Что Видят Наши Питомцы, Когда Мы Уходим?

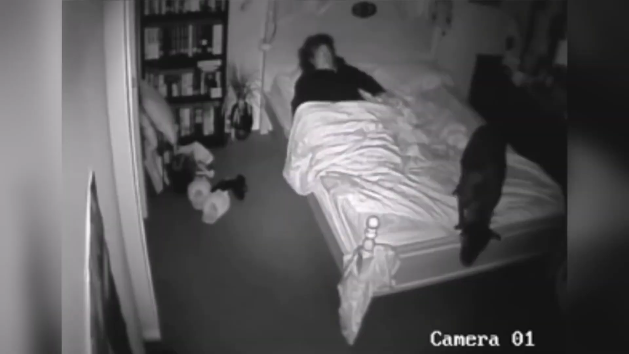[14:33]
Эта сцена могла бы показаться выдумкой, если бы не была подтверждена многими владельцами животных, чьи питомцы показывают схожее поведение.
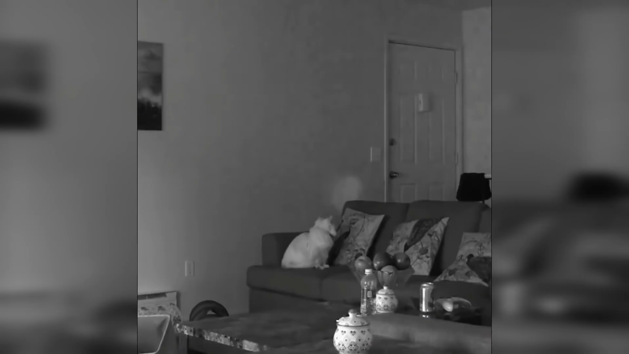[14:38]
Кошки с их загадочной природой нередко добавляют таинственности в такие моменты.